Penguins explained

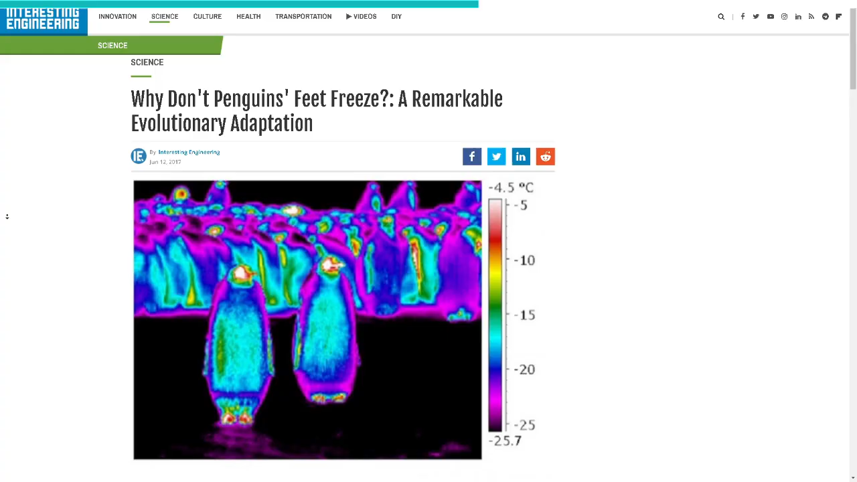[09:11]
On screen: scale top -4.5°C
using a technique called counter-current heat exchange.
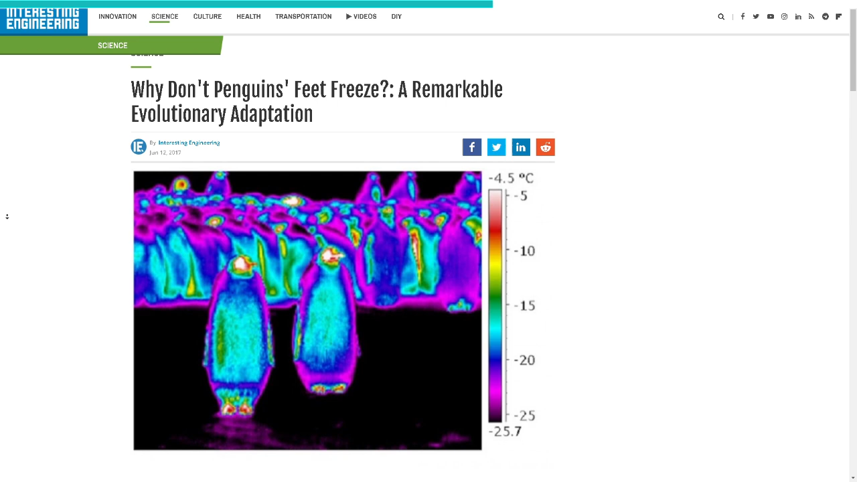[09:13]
On screen: scale top -4.5°C
This allows the temperature in their feet to stay barely above freezing, while the rest of their body stays warm.